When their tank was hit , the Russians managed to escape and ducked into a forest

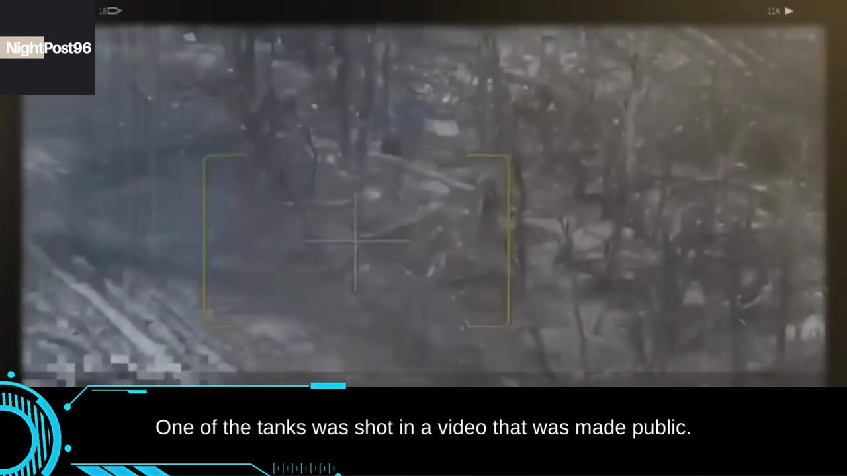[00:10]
One of the tanks was shot in a video that was made public. Two Russians from the core of a tank that was being driven toward Ukrainian positions were hit,
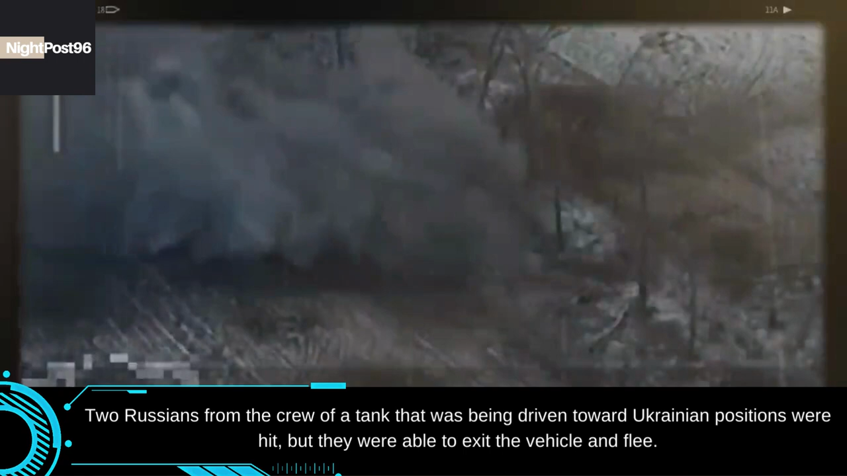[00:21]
but they were able to accept the vehicle of the war. The battle took place in the territory of Lubus, near the city of Spartanburg.